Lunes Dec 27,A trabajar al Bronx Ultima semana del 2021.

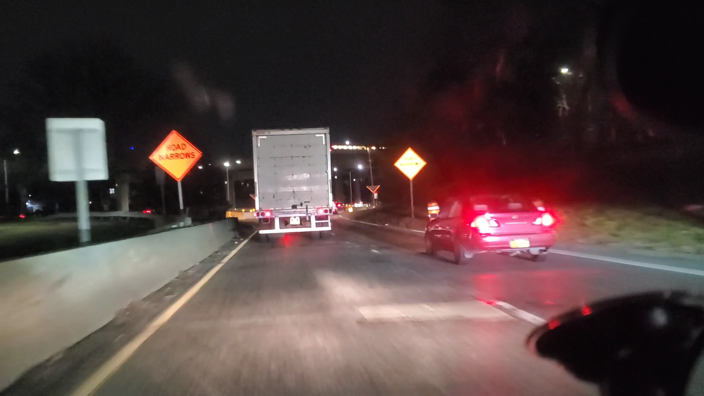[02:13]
que pasa... el tren del aire que es para el aeropuerto eso lo lleva a los vagones es el que transporta a la gente de Jamaica al aeropuerto Kennedy yo lo estoy incorporando ahorita aquí al barco y se llama el 678 con dirección al Bronco porque saben que vamos para el Bronco
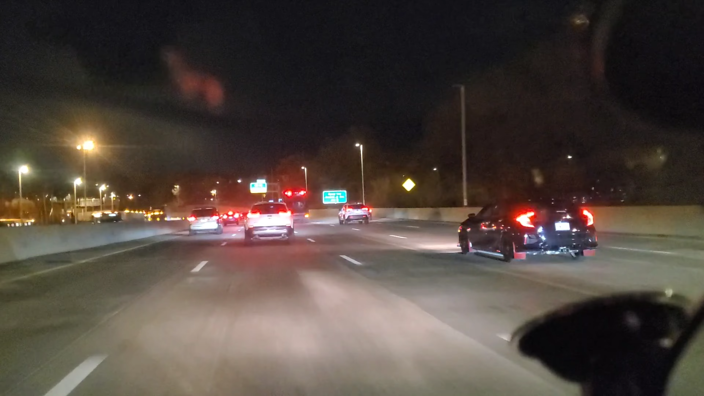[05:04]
ya cruzando el puente ya estamos en Brown al lado de Queen de Manhattan
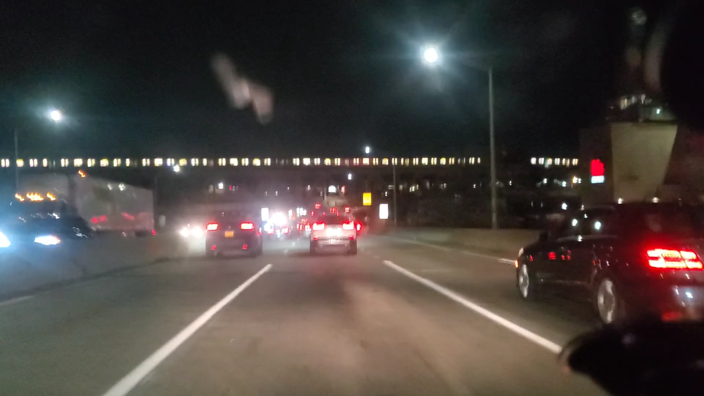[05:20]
bueno mi gente vean que estamos llegando ya a lo que es la Roosevelt Avenue si pueden ver ese tren que se mira ahí en lo alto en el fondo este tiene que ser el 37 que va para Flushing lo que queda aquí a mano derecha y toda esa es la Roosevelt Avenue el tren ese pasa encima de la Roosevelt Avenue
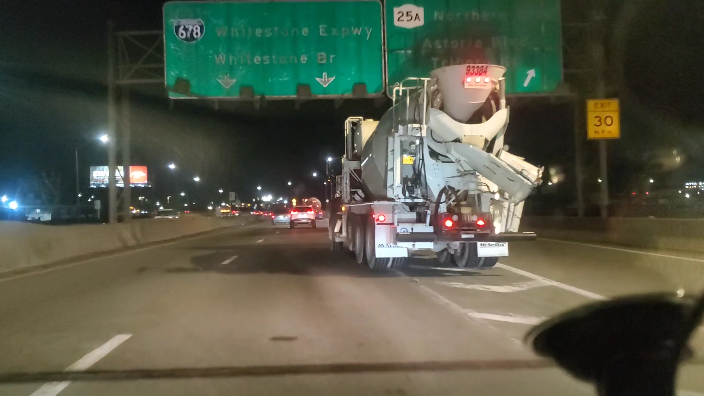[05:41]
estoy ya llegando yo a incorporarme al último trayecto el último tramo de un parway para llegar al puente pero vean que hay problemas
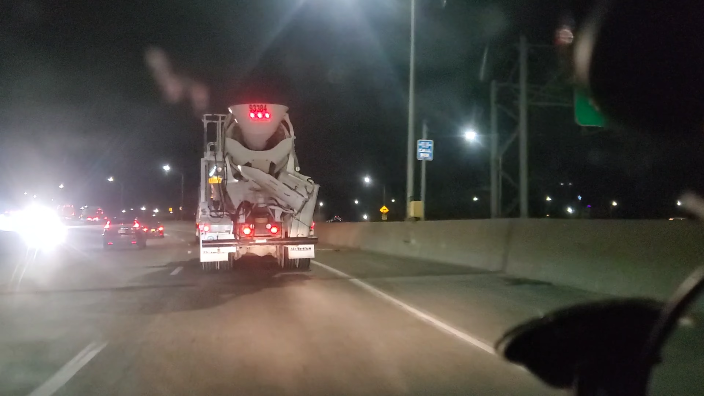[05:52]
también nos quieren meter un lado en el lado equivocado en el lado equivocado que no nos vas a llevar
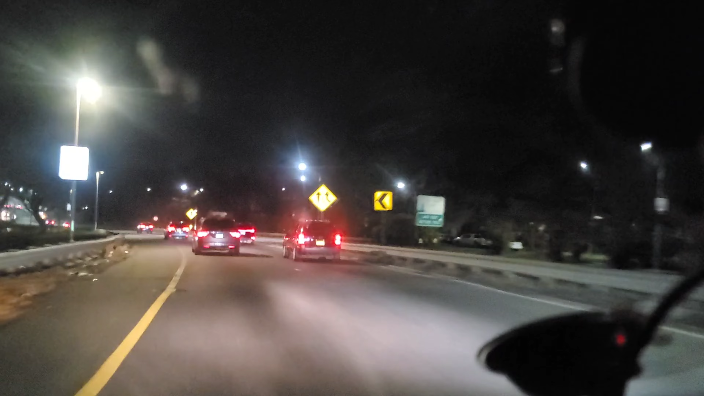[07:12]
porque si seguimos recto no a la izquierda es el Roosevelt Avenue que va para va para más direcciones siempre por el otro lado del RON estamos acercándonos al puente ya vean ya verano aquí es donde les digo que siempre hay policías a veces a veces sí a veces no hay
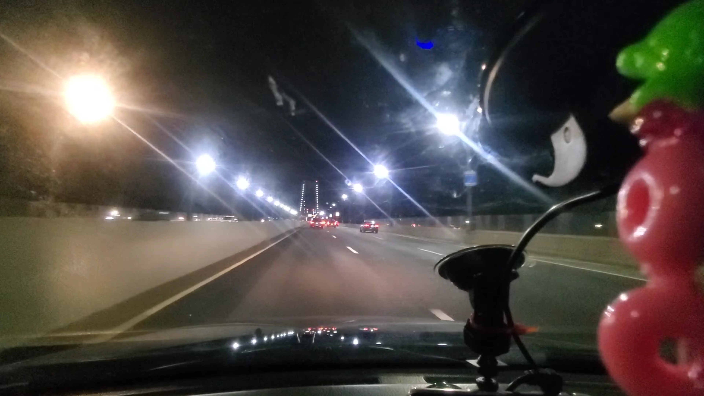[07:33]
aquí de entrada no hay nada pero siempre ponen al fondo vean al otro lado
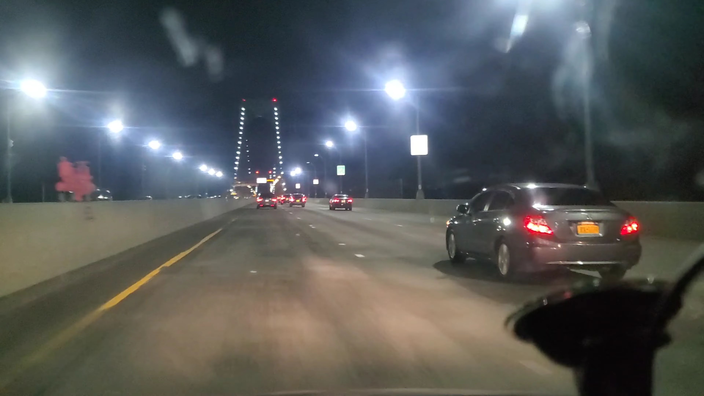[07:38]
cuando veo ahí está el puente que chulada vean para la gente que le gusta ir a ver los puentes allá el Brooklyn Bridge por gusto aquí está estamos pasándolo y vean
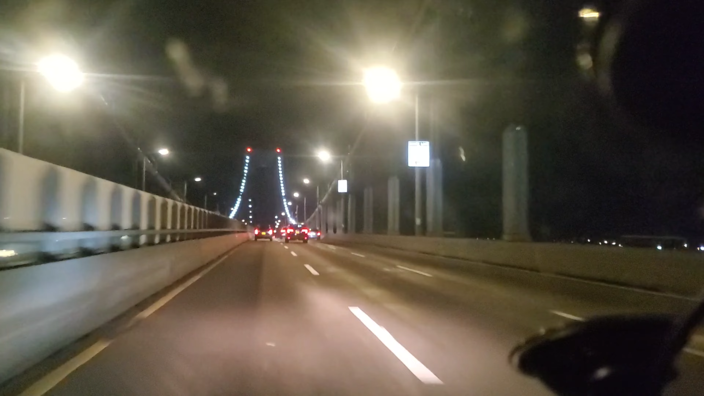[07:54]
estamos como a la mitad de puente ahorita vamos a empezar cuando empezamos a bajar es porque ya vamos buscando la salida del puente
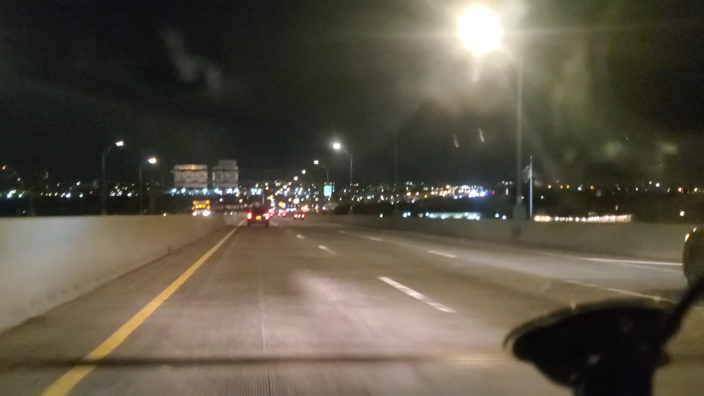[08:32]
vamos a llegar allá donde van a ver unos flashazos de una luz clarita ahí es donde cobran el paso del puente porque esto se paga mi gente esto se paga se paga 6 dólares con 55 centavos cuando tiene Easy Pass pero sin Easy Pass es un poco más caro pero nosotros lo tenemos así que pagamos 6.55 por cada vez que pasamos aquí vamos llegando ya van a ver unas barras metálicas de arriba que están tomando fotos todo el tiempo vean ya las van a ver
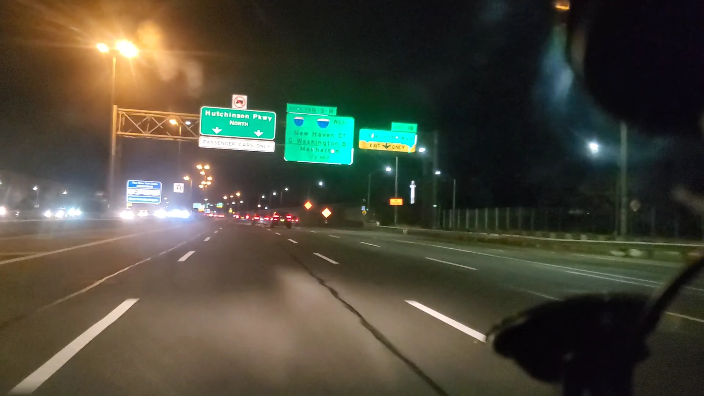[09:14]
vean ahí está eso es lo que cobra ya es un sistema muy moderno que inventaron porque antes todos estos puentes se pagaba cash se pagaba Easy Pass pero ahora solo con Easy Pass ya no se permite el cash ya no aceptan cash
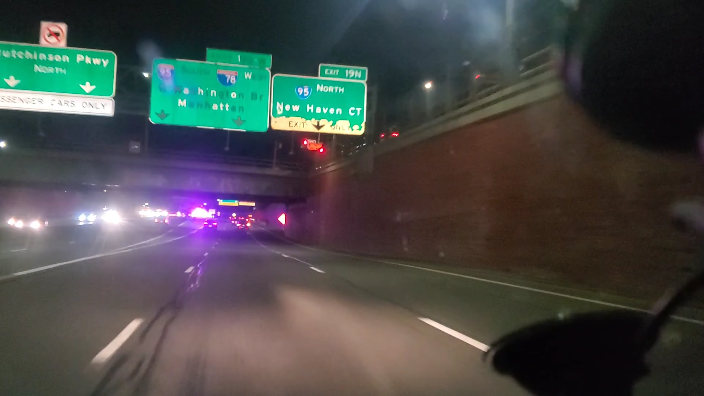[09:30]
bueno aquí ya estamos del otro lado buscando hacia el Bronx hacia el trabajo estamos como a unos 10 a 15 minutos así que nos seguimos viendo después vean lo que pasa al no tener cuidado es como vengo distraído ahí está la policía tiene detenido a alguien siempre hay que tener cuidado en estas carreteras todas las policías que les digo eso es lo que hay que tener cuidado bueno aquí vamos a incorporarnos al barco hay 95 sur como que fuéramos para allá para